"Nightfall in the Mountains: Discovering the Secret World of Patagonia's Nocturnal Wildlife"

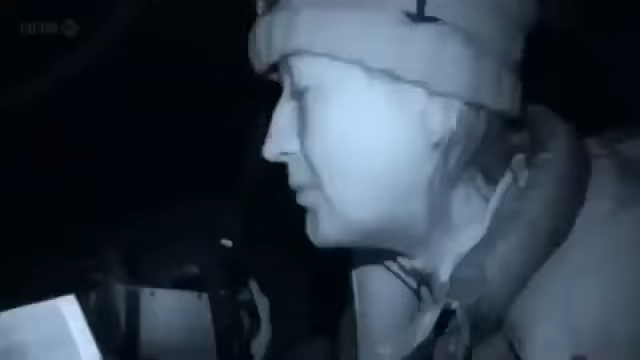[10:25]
Right now, we're using lights to find the pumas, but as soon as we see one, we gotta turn the car off, turn off all the lights, and switch to either infrared or thermal cameras that don't emit any light,
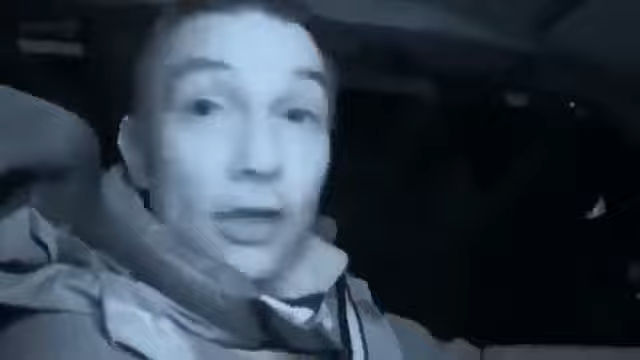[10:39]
because lights will scare the pumas away.
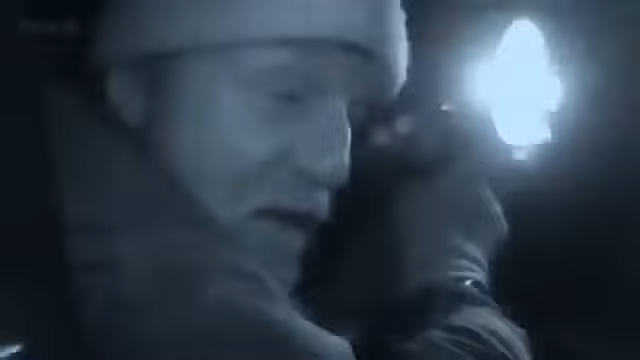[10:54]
Pumas have got very big eyes and they glow bright green in a headlight beam. So it'll be very obvious if there's one there.
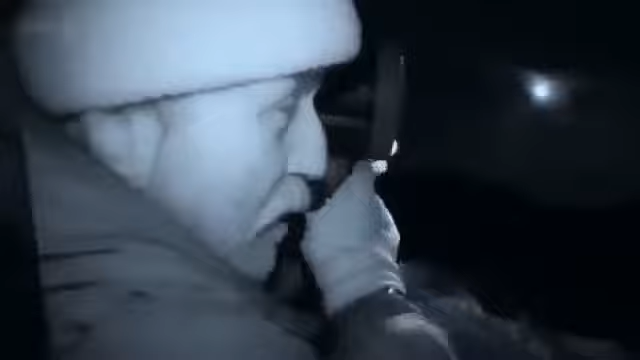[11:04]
Quick, quick, quick! So something just ran out of the bushes. Where did it go?
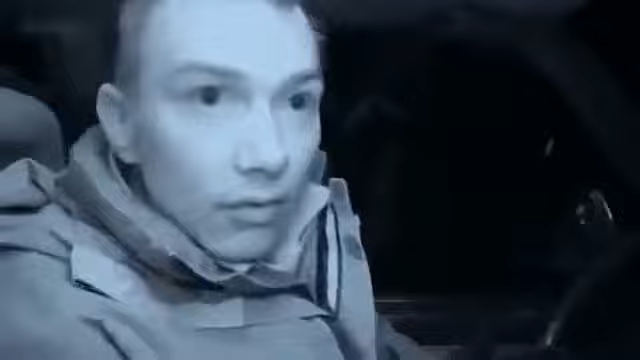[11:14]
Oh, I see the eye shine. It's moving too fast. Fox. Yeah, it's a fox.
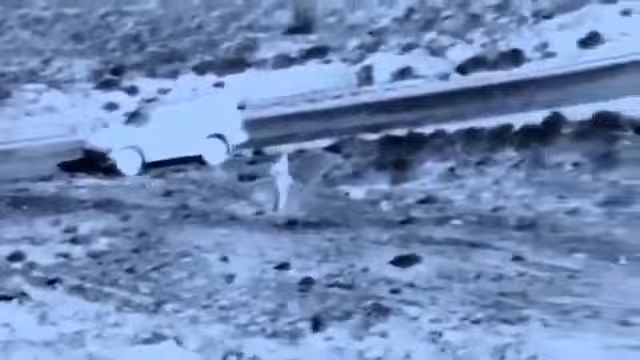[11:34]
George leaves the safety of his vehicle to check out a ridge above the road with a military spotting scope.
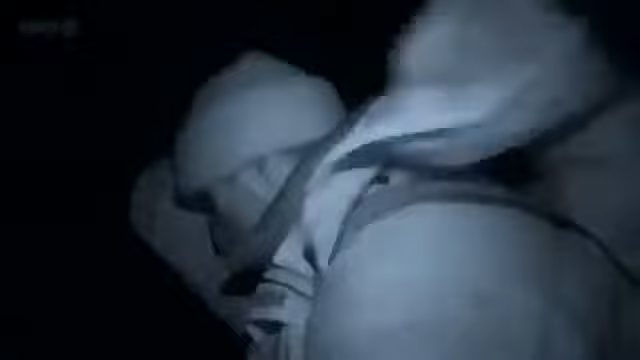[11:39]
There's definitely, definitely eye shine over there.
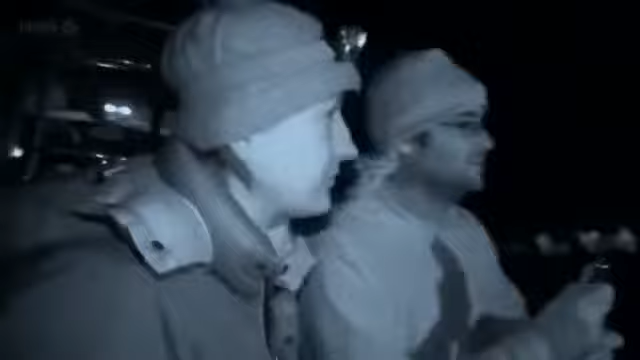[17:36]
Yeah, this is a good scenario.
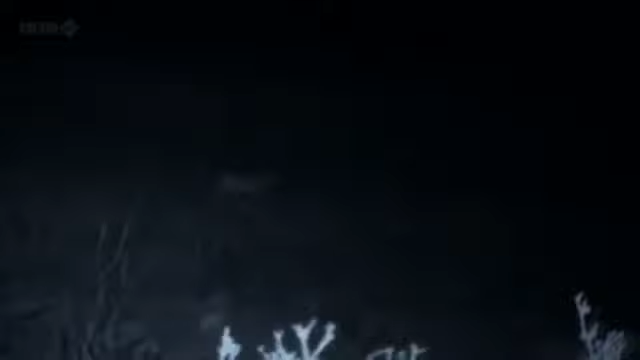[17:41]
Got loads of guanacos over there.
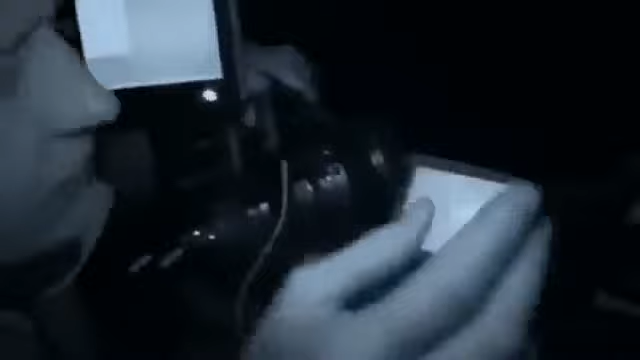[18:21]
Justine fires up her thermal imaging camera, and the puma's heat signature is immediately revealed. Got it, I've got it. Can you see it? Well, it's trying to get closer.
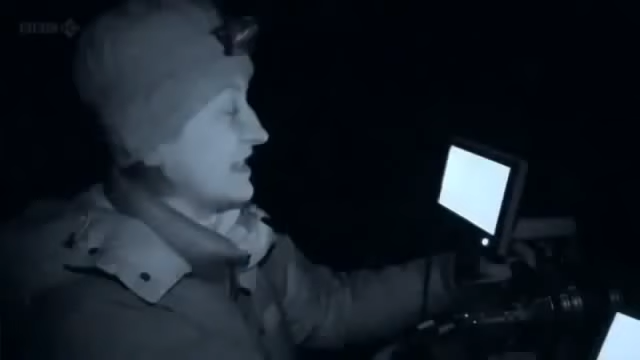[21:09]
It looked like he had got everything right, then suddenly, bang, they were all going.
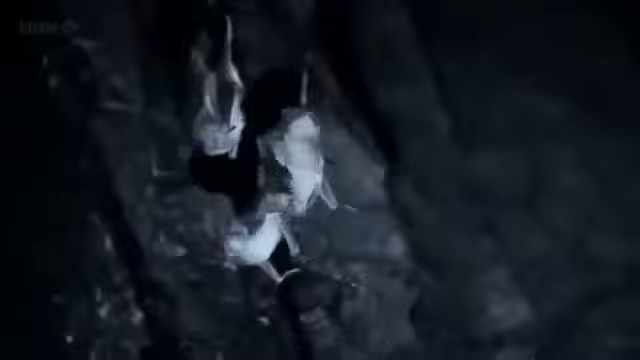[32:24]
There's one there. Yeah, and another one flew behind you. Is it there?
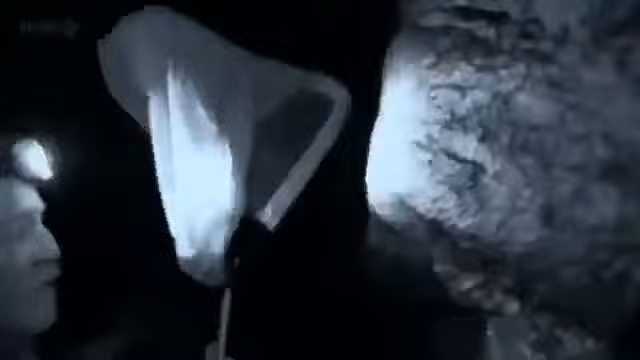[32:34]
Got it. Whew.
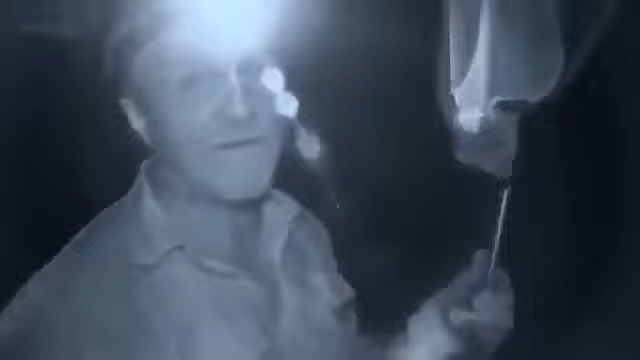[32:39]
These bats carry diseases including rabies.
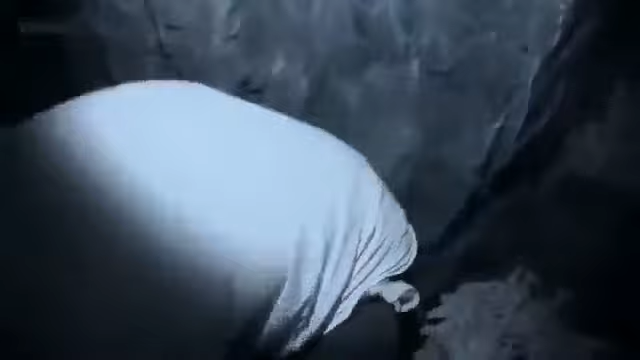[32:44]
George and Marcelo must take care when handling them. Oh, they're very strong, aren't they? Yeah.
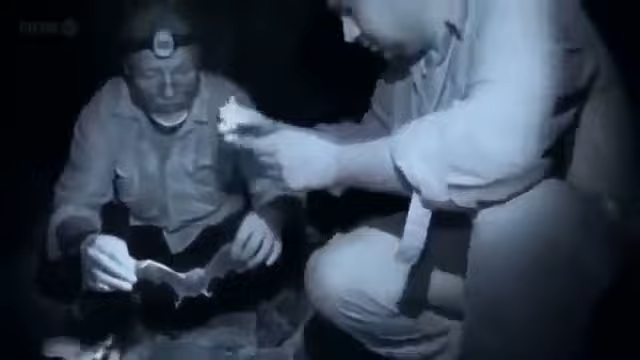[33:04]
The miniature radio transmitter is carefully glued onto the bat's back.
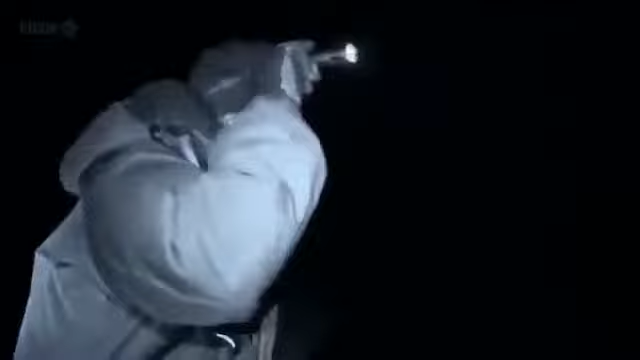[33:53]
hey. I started to see something coming, but it was the puma. Incredibly, the puma passes just meters in front of Rodrigo.
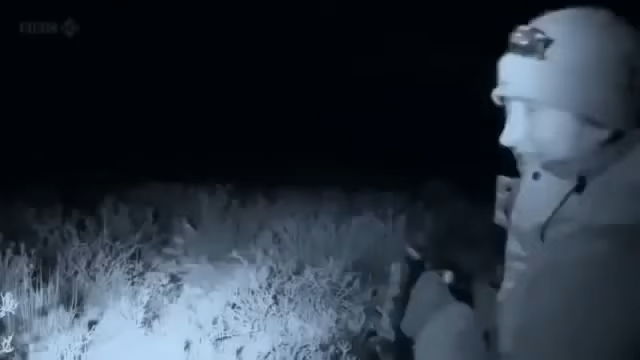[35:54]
This is just a one-off, unique experience. It's absolutely amazing. We are right next to a puma on a kill. Literally meters away.
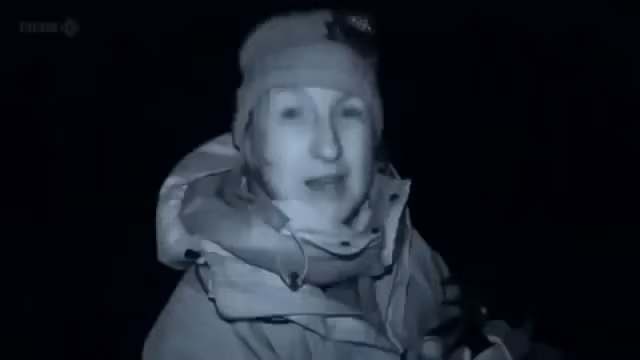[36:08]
And we are so close, we can just hear him crunching the bones, pulling at the meat.
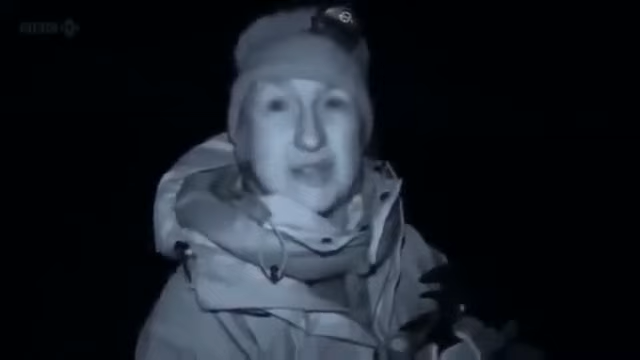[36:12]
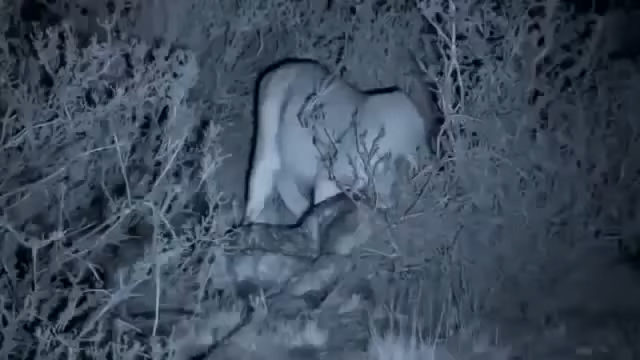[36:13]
He's just completely absorbed in feeding. Not bothered about us whatsoever. It's only been possible to capture these intimate moments of nocturnal behavior with Justine's specialist cameras. He's probably going for a snooze.
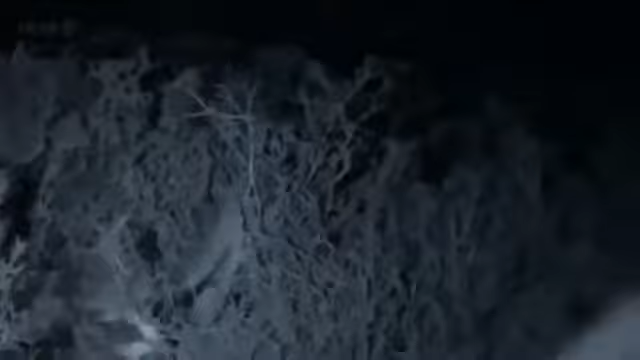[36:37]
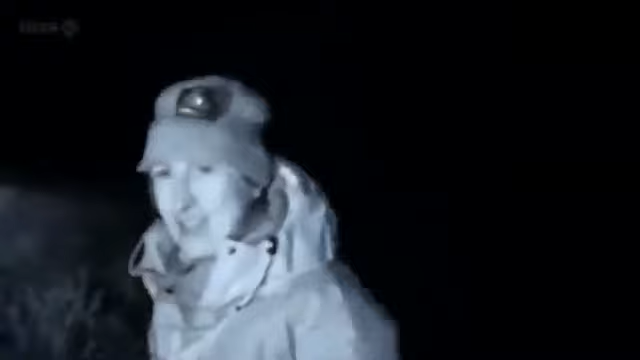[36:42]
Do you hear those sounds?
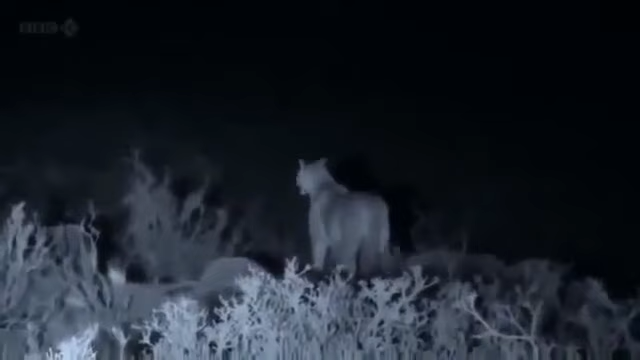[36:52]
Means we actually should really have a good look round, because if the mother's turning up, we're in trouble.
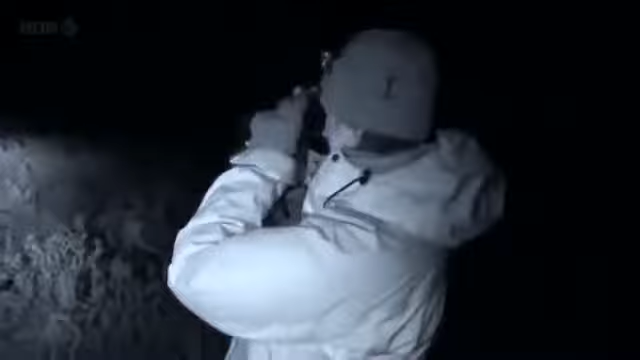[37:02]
The mother is far larger and more powerful than the juvenile. It's time for Justine and Rodrigo to leave.